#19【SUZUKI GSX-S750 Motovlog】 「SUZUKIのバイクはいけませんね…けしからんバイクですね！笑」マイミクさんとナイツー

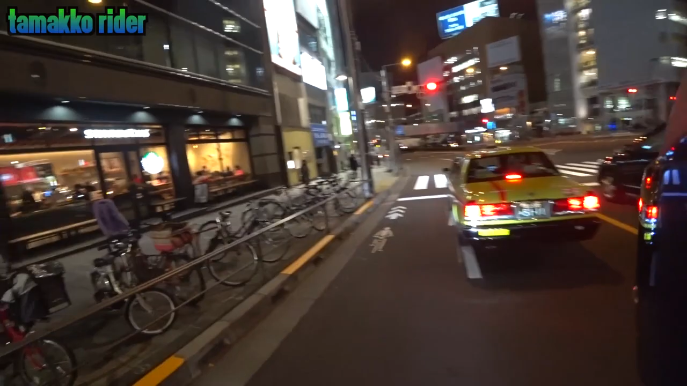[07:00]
よいしょ、してアップルストアどの辺なんだろうな。うわすげえな、イルミネーション、うわ超めっちゃ綺麗、
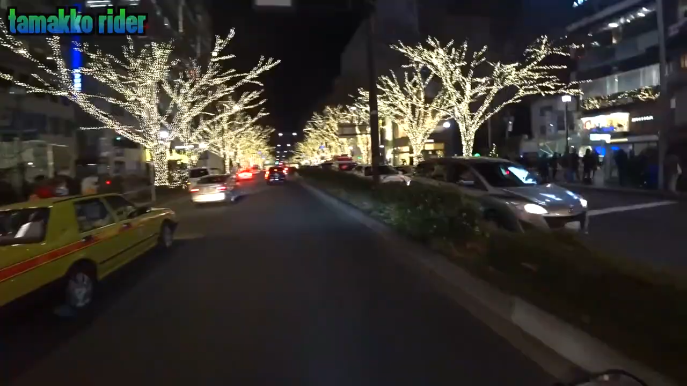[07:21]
なんじゃこりゃ、うわすげえ、はあなるほど、これはいいかも、へえへえへえって感じですね。
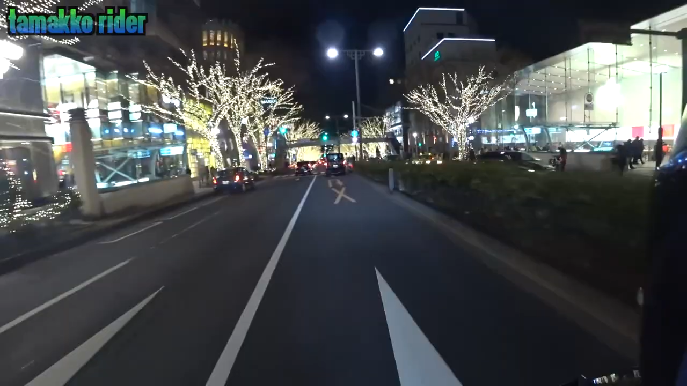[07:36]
アップルストア、あったあったあった、いたいたいた、よいしょよいしょ、
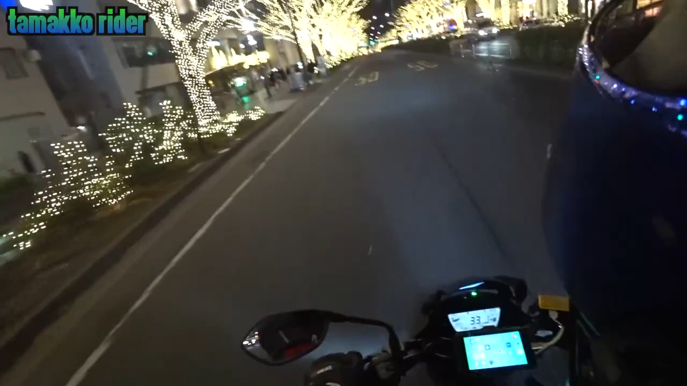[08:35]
よし、いやすごいすごいっすねこれ。やっぱバイクか車乗ってないとこれは見れない光景だな。
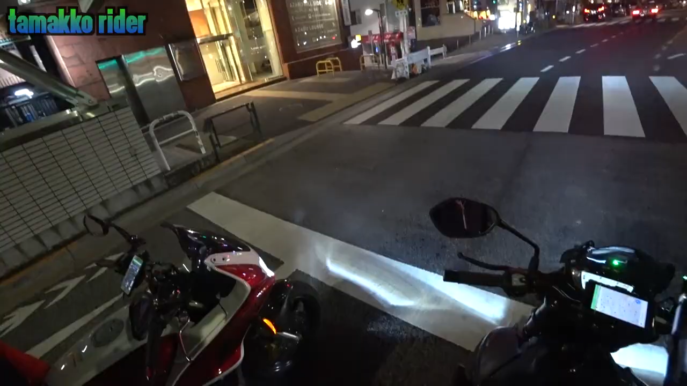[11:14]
わ、すげえ。すげえ。すげえ。タモさんどうぞ前へ行ってください。